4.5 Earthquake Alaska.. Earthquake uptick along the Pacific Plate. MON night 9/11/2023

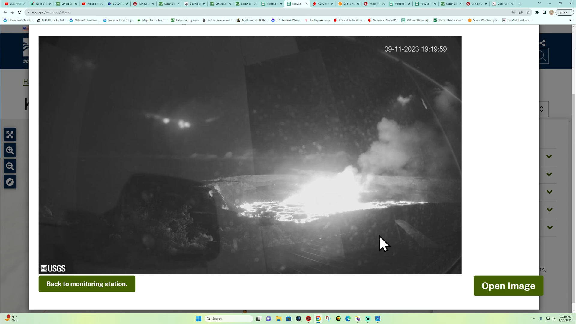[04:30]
You can see the reflection of the glass or the plexiglass, whatever they use up here. But yeah, still pretty active across the area with looks like some fountaining and whatnot going on out there. It's pretty neat looking, to say the least. Or is this from the observation tower? This almost looks like it's a, it's hard to say what this shadow is. Alright, maybe a chair?